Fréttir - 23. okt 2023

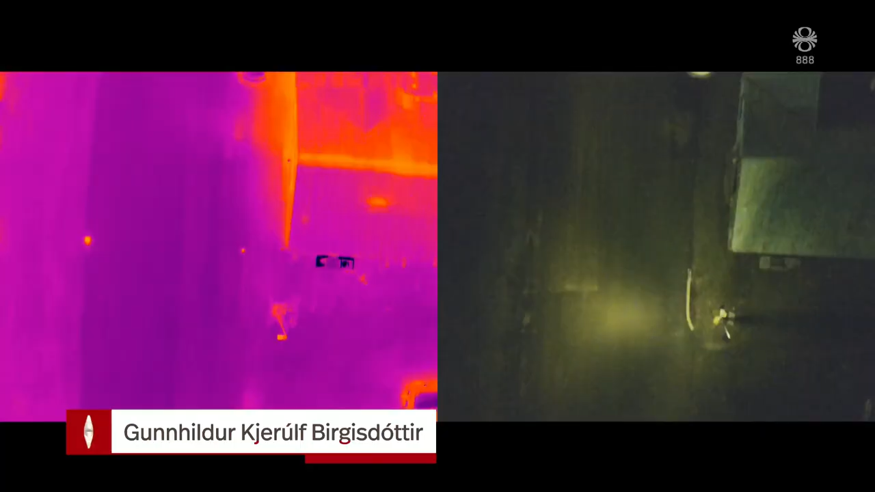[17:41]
Drónunum flogið yfir byggðina þar sem þeir mynda með hitamyndavélum úr 50 metra hæð.
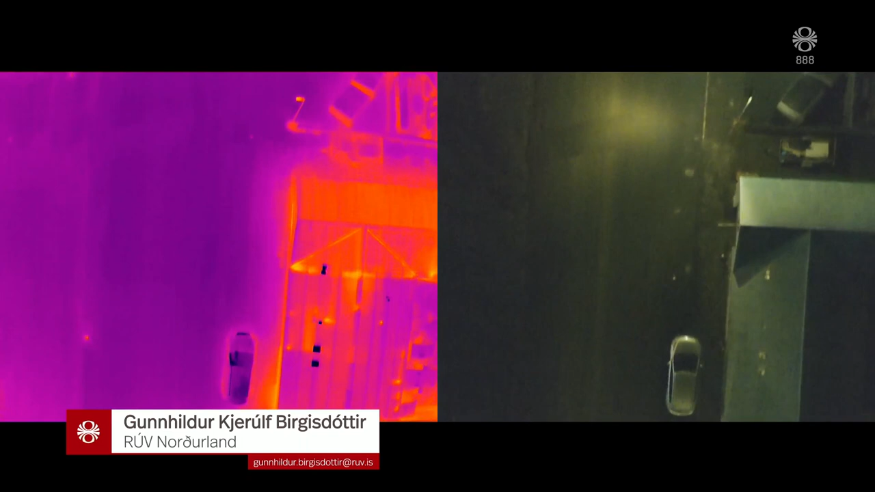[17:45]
Þeir geta numið minnstu hitafrávik og þar með leka í kerfinu.
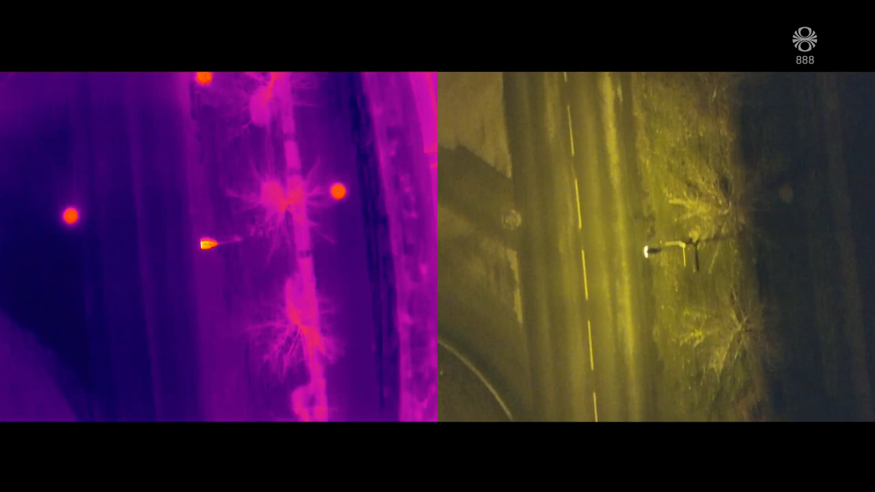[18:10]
við að minnka töp eins og þau geta.
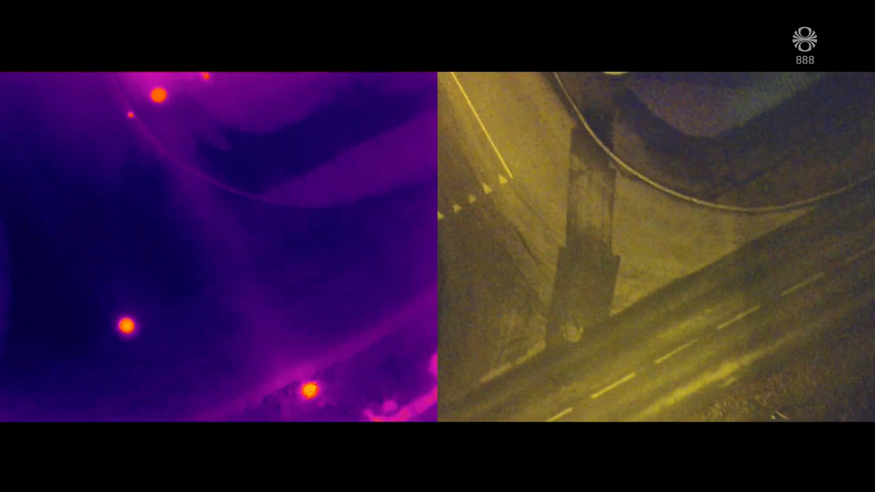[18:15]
En hvernig væri þetta gert ef tækninar nýti ekki við? Ef þú væri ekki með dróna þá þyrftir væntanlega bara að vera með handmyndavélar til dæmis og reyna að finna einhvers konar frávik með þeim.
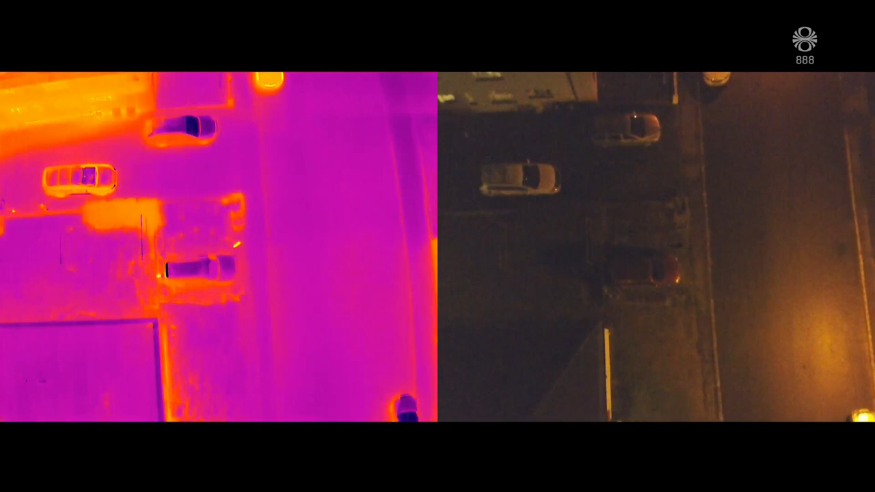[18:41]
Hér fest hún til dæmis á filmu tvo ketti í kvöldgöngu á Akureyri.